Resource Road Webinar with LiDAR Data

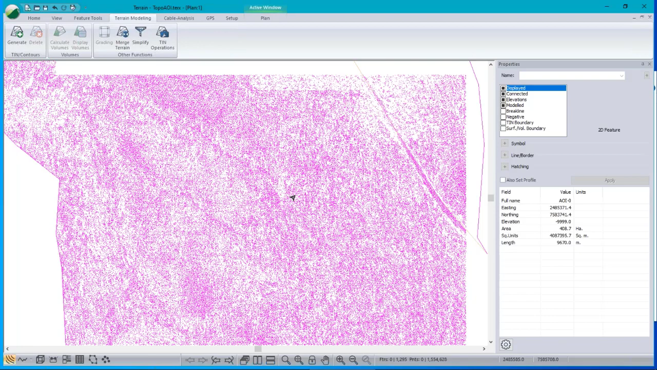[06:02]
so those are our lidar points and there are in fact one and a half million of them here
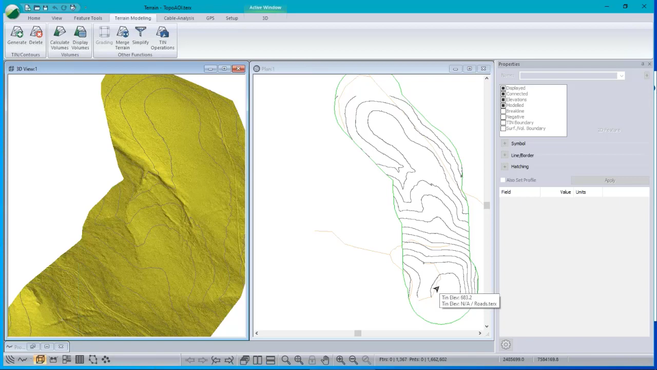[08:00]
roadway so i can actually do some planning right now as to where i'd like to put the new road so here's a a relatively new feature in version 9 the
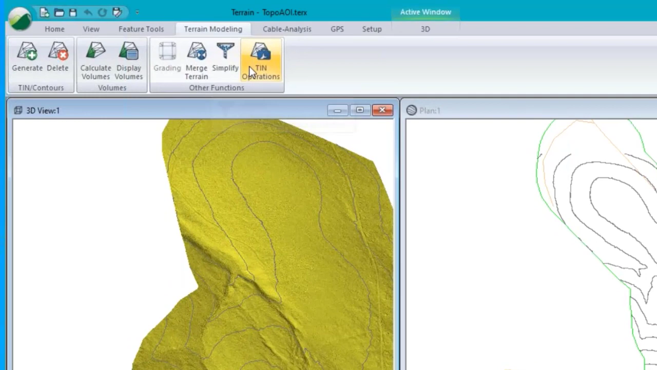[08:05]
watershed calculation so
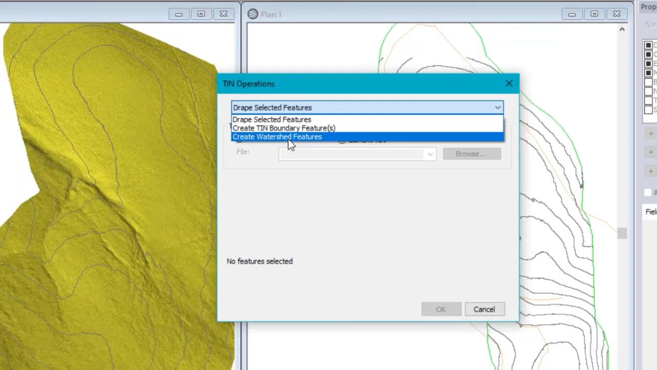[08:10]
in 10 operations that's a function in the terrain modeling ribbon we can do this watershed calculation you need to choose a grid size 10 meter seems to work pretty
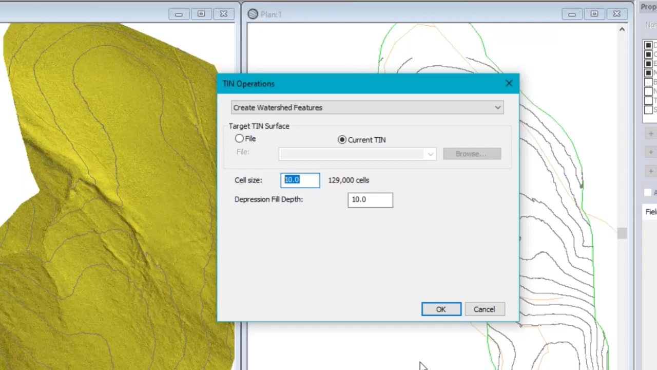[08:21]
well for this it does take a few seconds and it will
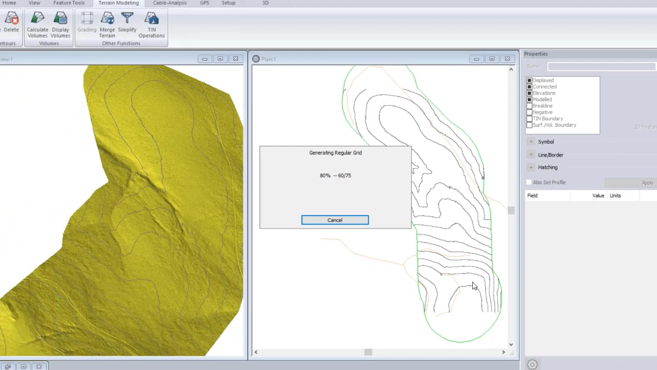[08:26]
calculate the about the watershed boundaries and build polygons
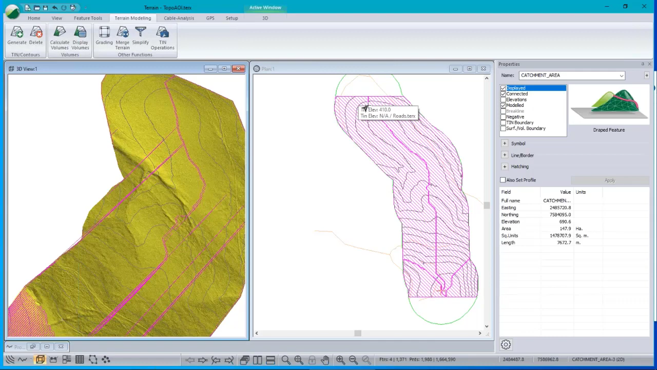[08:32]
and shape them so you can you can see where the boundaries are now we we've got a map coloring error right here this really should have had a different color so i'm just going to change it right now to cyan looks like a color okay there we go okay so these are these are my watersheds and there's a ridge running down the middle here and of course
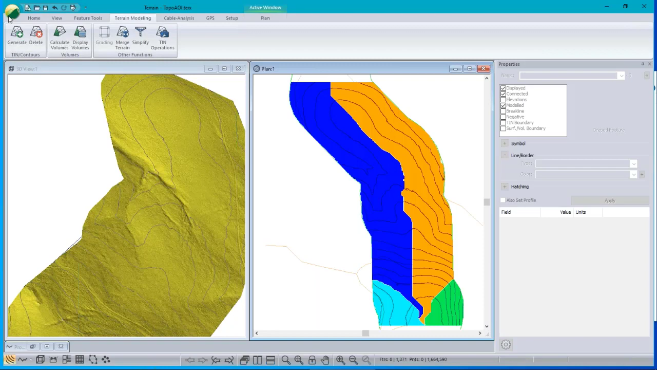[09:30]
now i'm going to go back to my um original model which was kind of ready to go i'd already done all this stuff and here we go
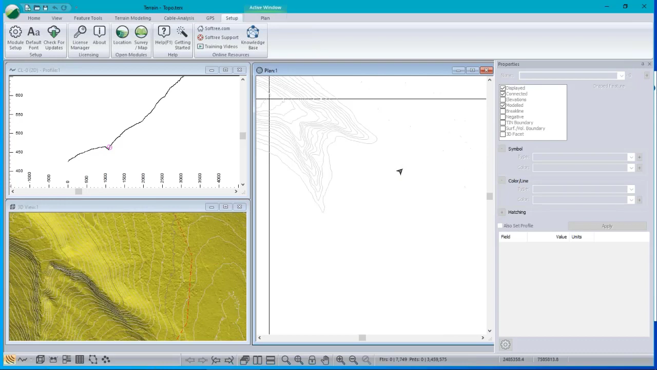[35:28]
so this is a preview of our version 10 software and what i did is i i selected a point down here that point there actually and i ran this operation called um terrain modeling tin operations
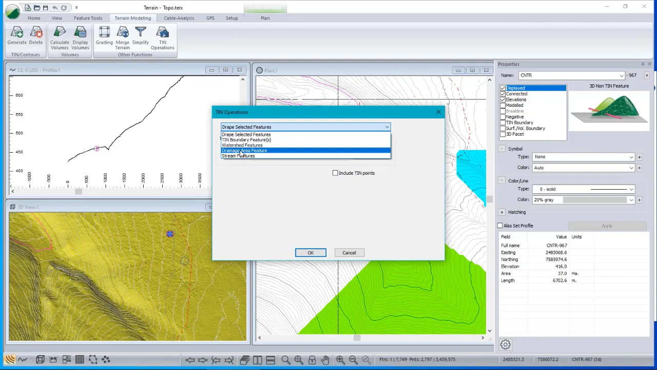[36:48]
a point there any point and run the catchment
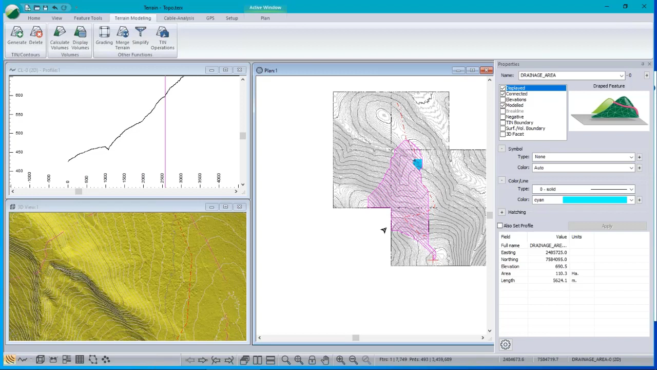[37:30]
a road on a side hill um there it is so if we pick that point there it's got this huge catchment area and whoops we're probably missing some in there and the area is uh 110 hectares